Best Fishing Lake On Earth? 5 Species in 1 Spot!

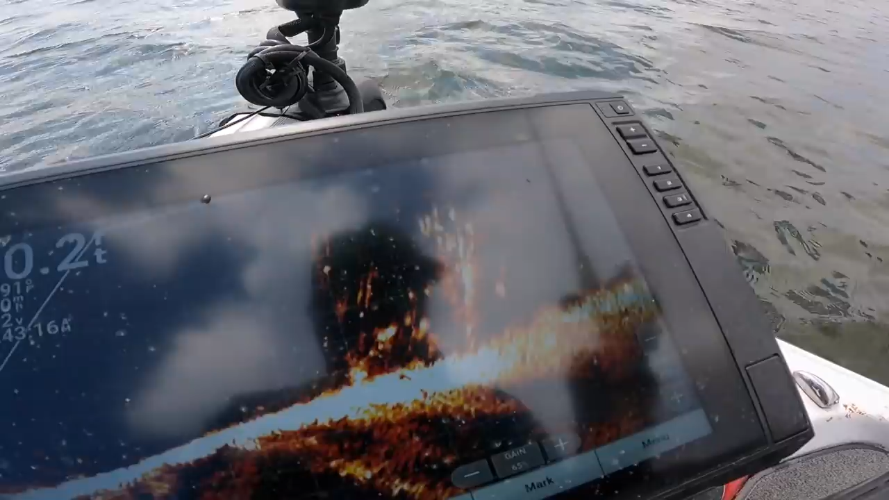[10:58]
oh got him oh that might be a bass mm-hmm that's gonna be the old large mouth
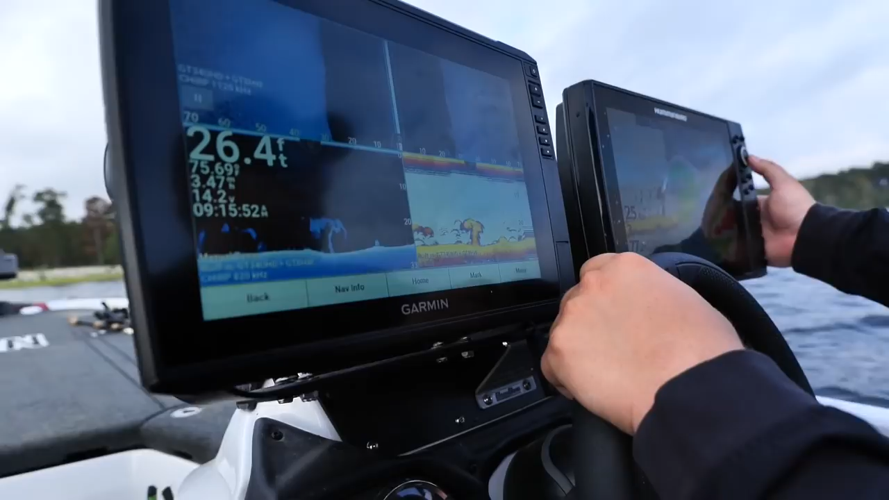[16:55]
On screen: depth 26.4 ft
we're gonna we're gonna find the right wad here in a minute oh you know what that actually looks like because it looks like somebody
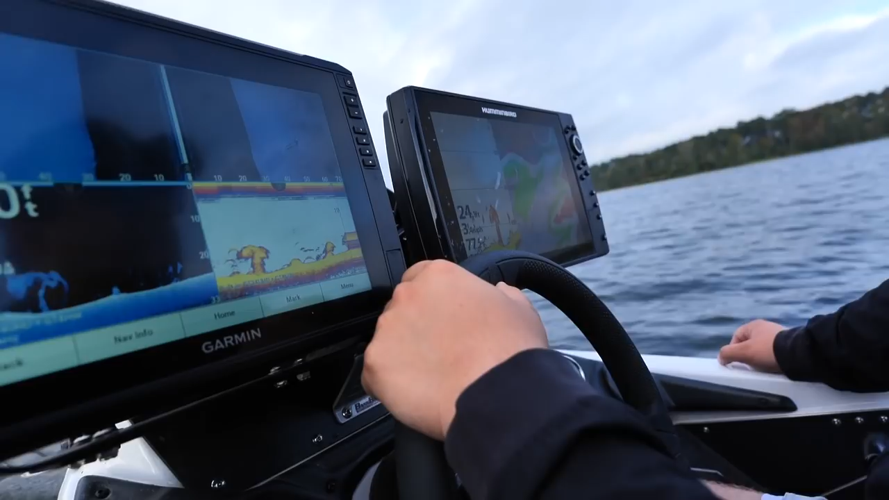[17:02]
planted a uh a floating look at this is the most stuff i've seen there's a rogue four pounder
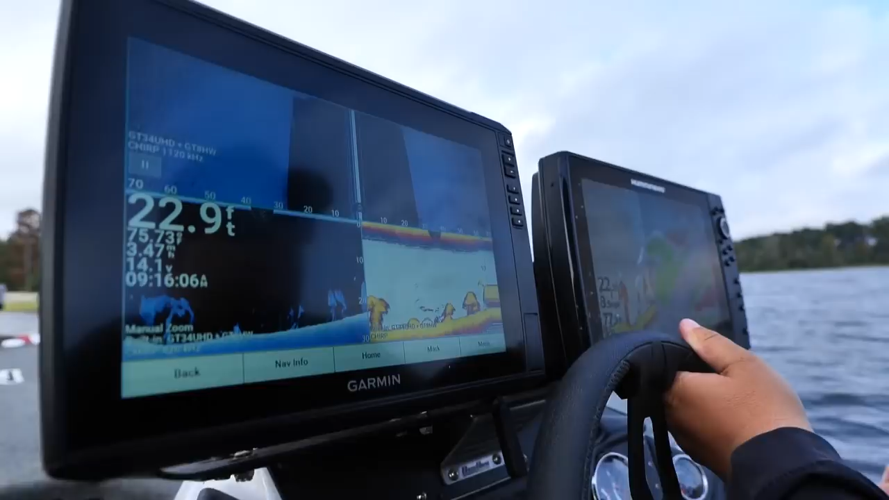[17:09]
On screen: depth 22.9 ft
big boy big boy
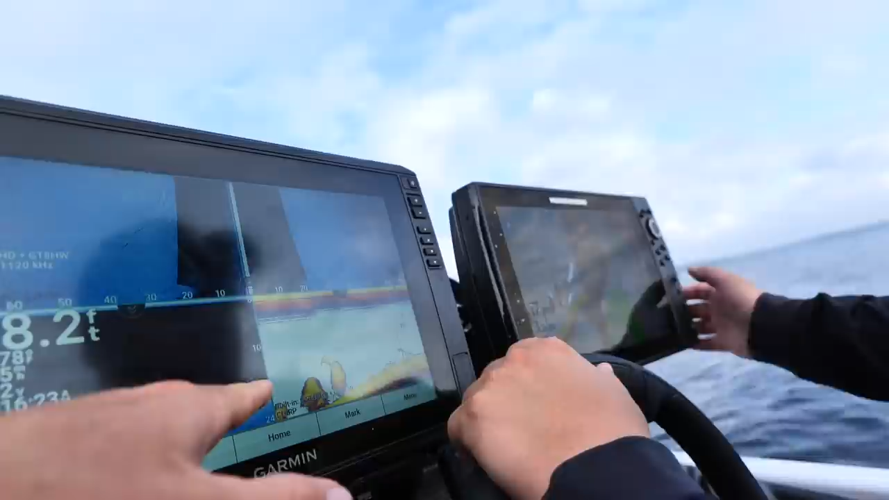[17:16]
there we go here we go here we go here we go mark that little area see i like that because they're kind of up up on top at 15 foot